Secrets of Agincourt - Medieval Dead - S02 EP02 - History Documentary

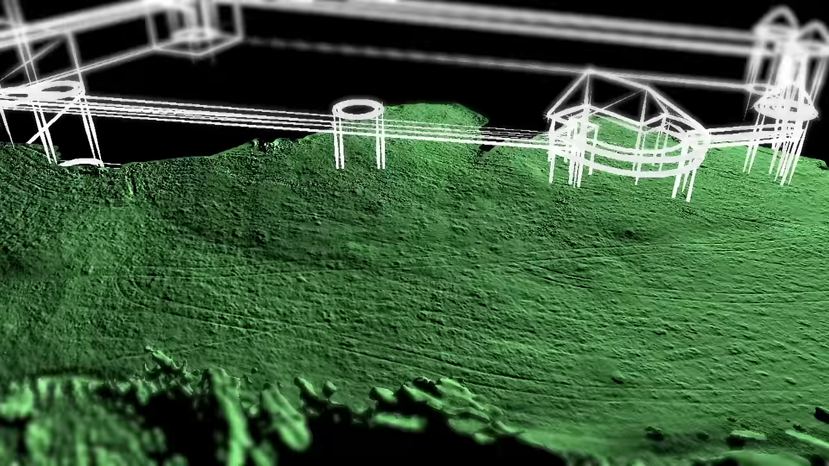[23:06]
of existing photographs shows the remains of the castle's footprint the ghostly contours show
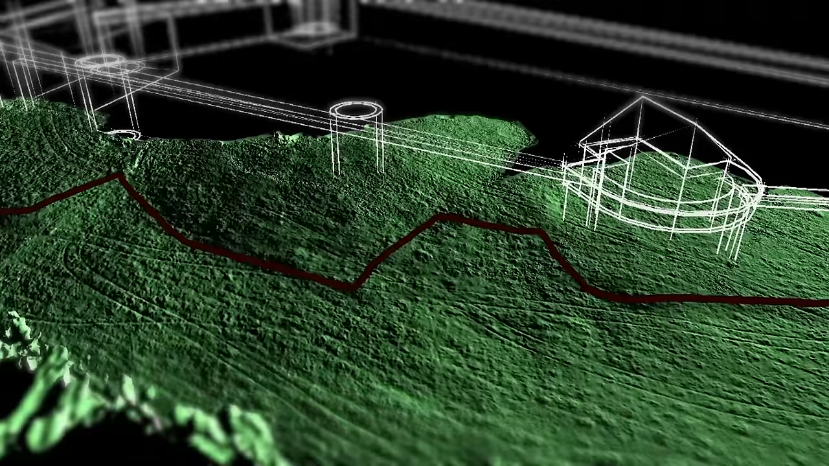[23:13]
hidden against the modern slopes these features are